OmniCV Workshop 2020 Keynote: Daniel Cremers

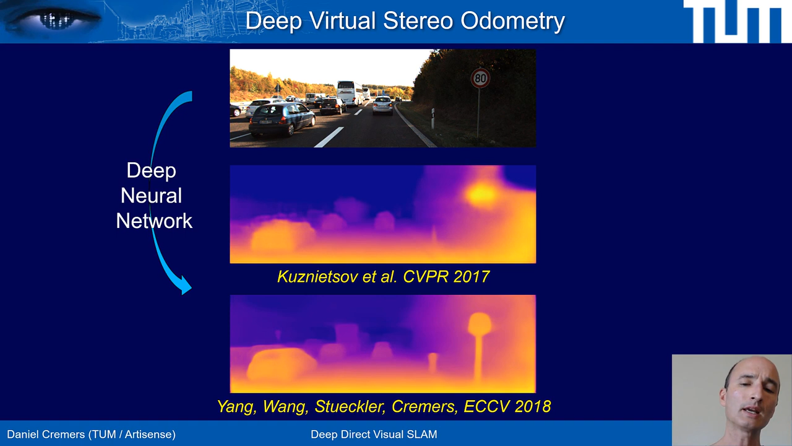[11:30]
And as you can see, it provides significantly sharper predictions of depths. These predictions we can now integrate into a classical SLAM approach on two levels.
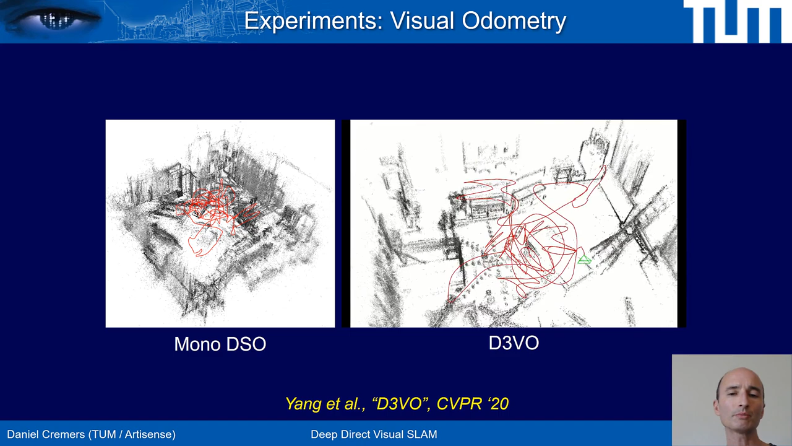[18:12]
In contrast, D3VO shows a fairly crisp and sharp reconstruction because we get a significant boost in the odometry precision. To summarize, I talked about direct visual SLAM
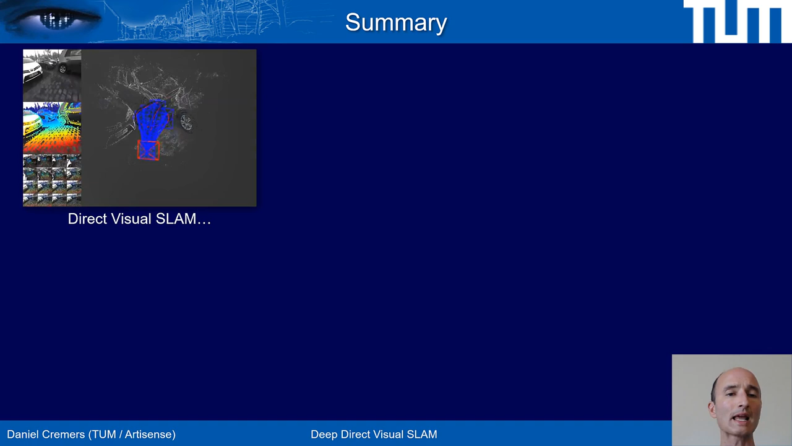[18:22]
approaches and the idea of leveraging directly the intensity information in the input data,
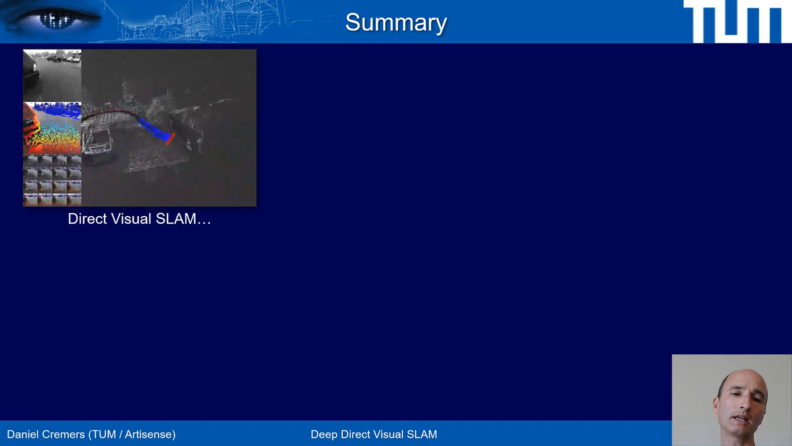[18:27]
imposing color consistency and brightness consistency to drive the method.
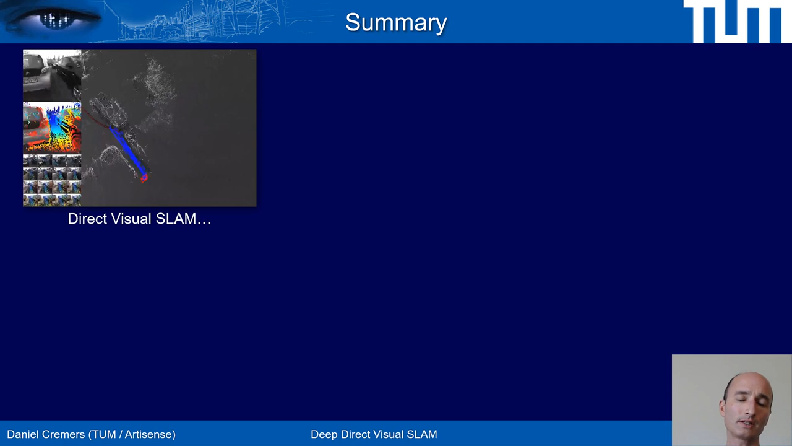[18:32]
And in fact, the idea here is that the better you understand the sensory variations,
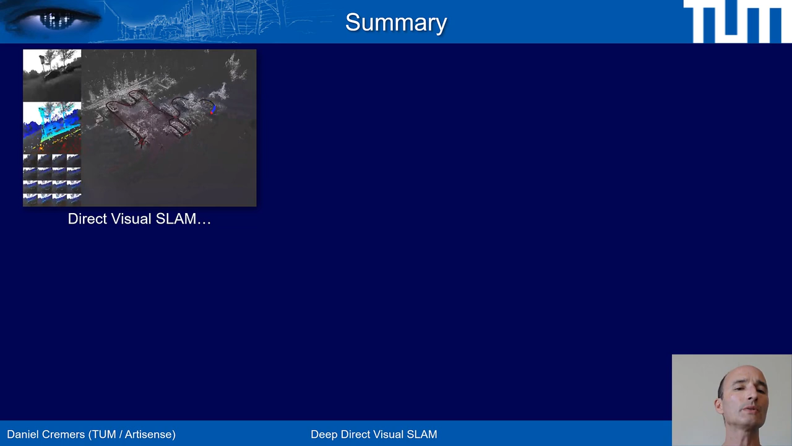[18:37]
the brightness variations, the more you can extract about camera motion and 3D structure.
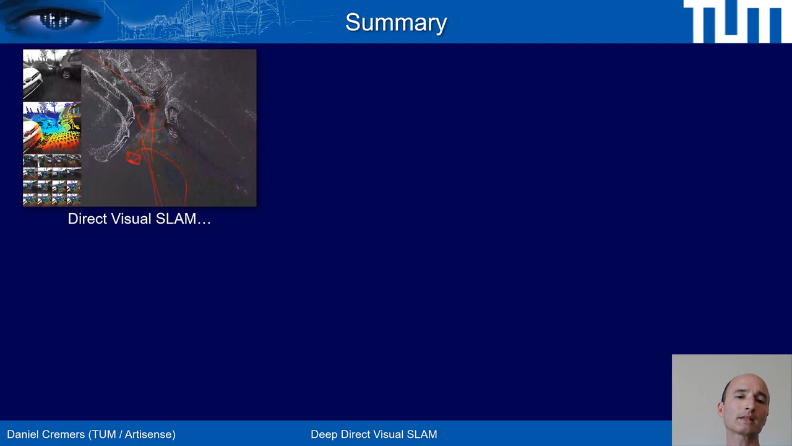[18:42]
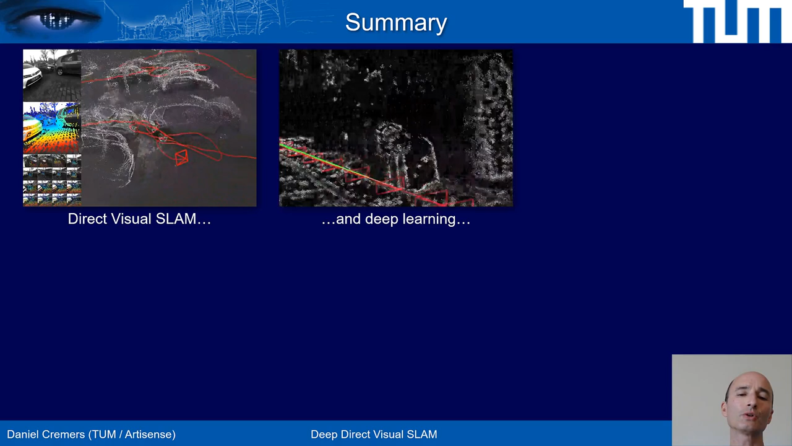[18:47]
And then we essentially show that rather than us understanding the brightness variations,
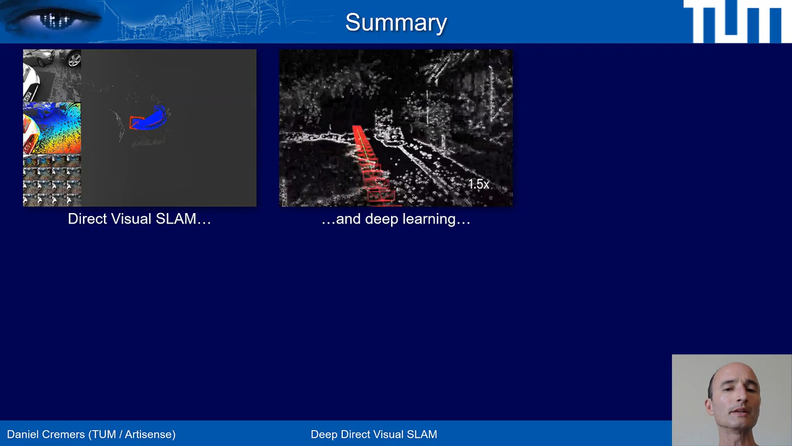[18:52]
we can train deep networks to understand and model these brightness variations to further boost the precision of these direct methods.
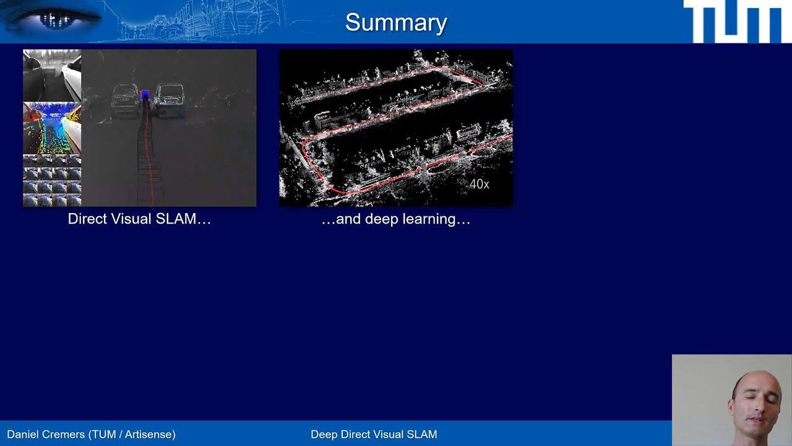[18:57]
This can be deployed for autonomous systems,
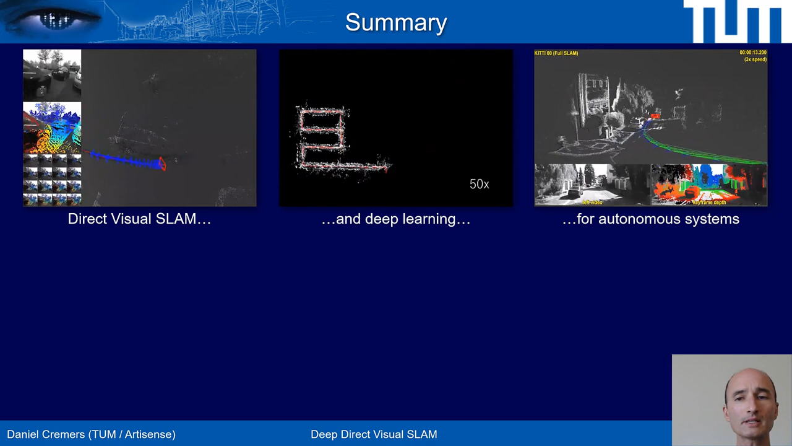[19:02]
for example, in self-driving cars, to recover large scale,
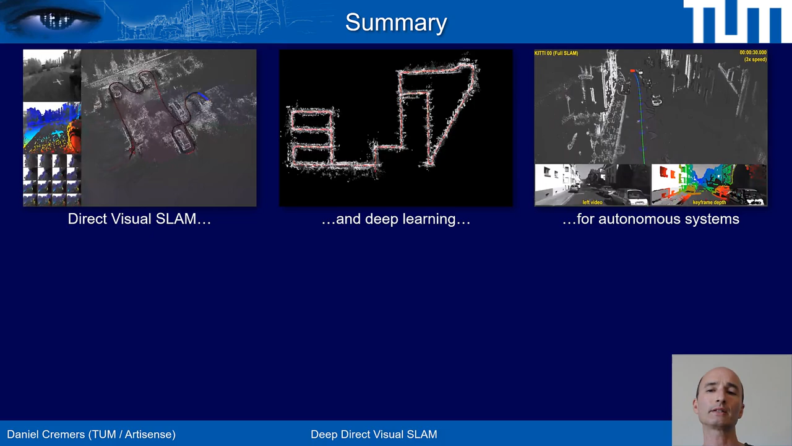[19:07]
highly accurate models of the world and of the trajectories of the car in real time from the driving car,
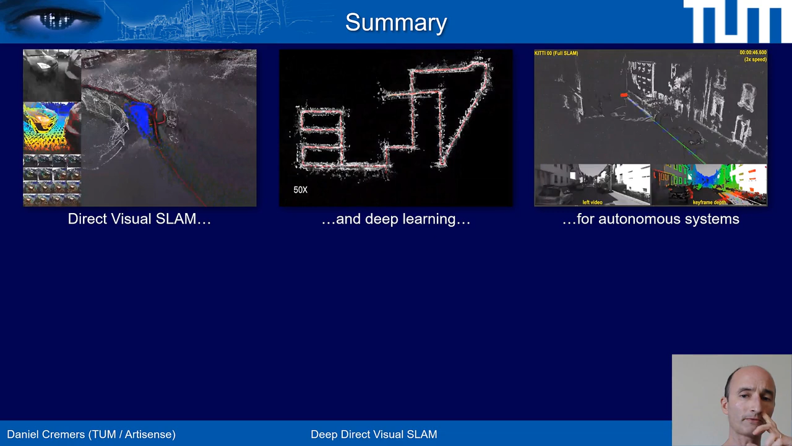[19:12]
with, as you see, fairly low cost sensory information. In the end, for example, we show how much you can do with just one single moving camera.
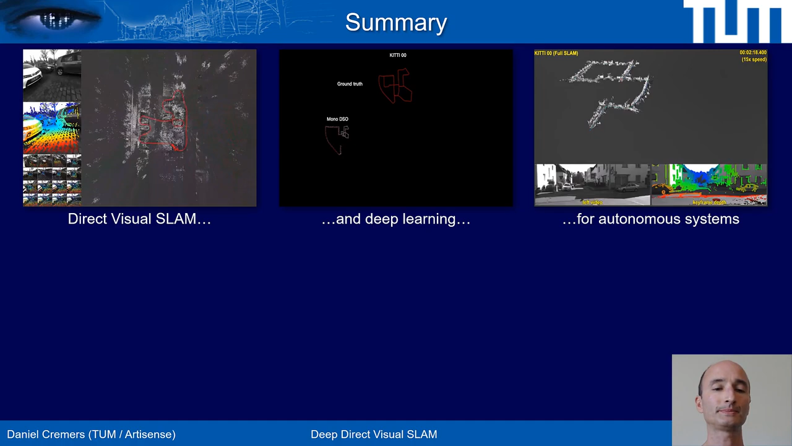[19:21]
You can map the world at large scale.
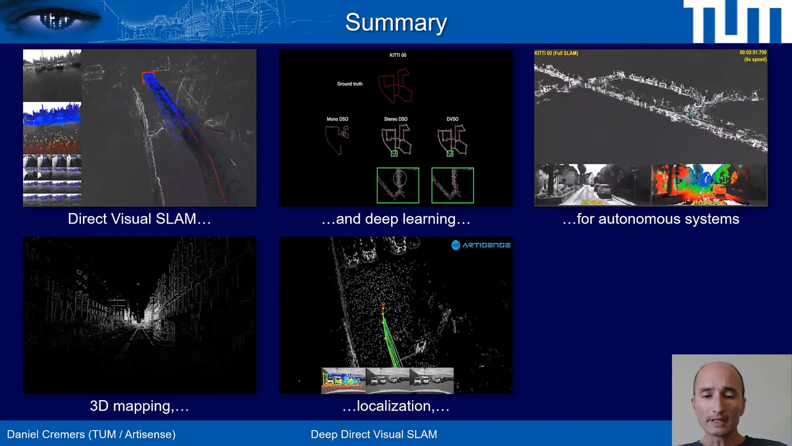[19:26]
You can recover the location of your vehicle or of your sensor at extremely, and to my knowledge, unprecedented precision. And you can even leverage deep neural networks to create a semantic understanding of the world as shown here, where we can distinguish about 20 classes of objects, drivable area, cars, vegetation,